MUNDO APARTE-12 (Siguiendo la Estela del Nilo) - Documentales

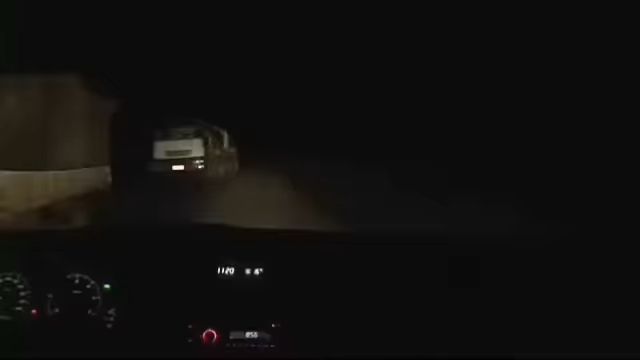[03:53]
Conducimos de día y de noche, por turnos como siempre, a una media que no supera los 50 kilómetros por hora.